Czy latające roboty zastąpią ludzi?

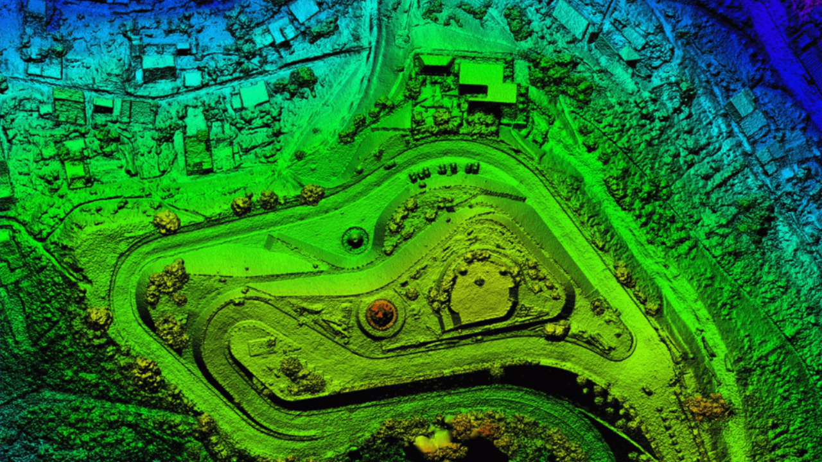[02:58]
czy też modeli, które można śledzić i można analizować później,
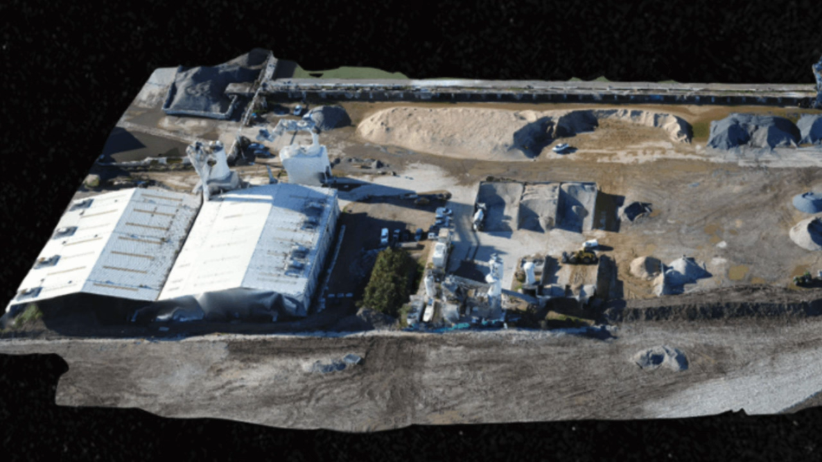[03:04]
na przykład podczas analizy ryzyka danej inwestycji, czy nawet właśnie, żeby poznać dany teren dokładniej, jesteśmy w stanie dzięki prostym aplikacjom sporządzić naprawdę dobre mapy i to trójwymiarowe.
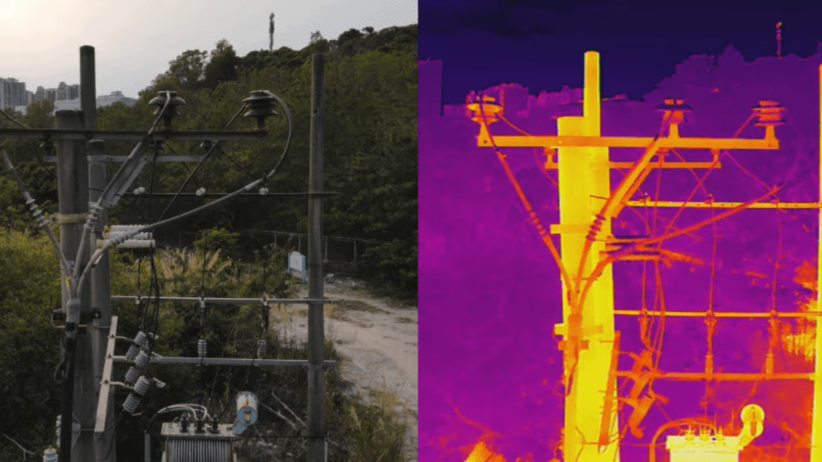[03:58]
Fantastyczna sprawa, dlatego że już kamery, na przykład FLIR są latające. W takich dronach jak Mavic Enterprise, czy Hotel Evo Enterprise,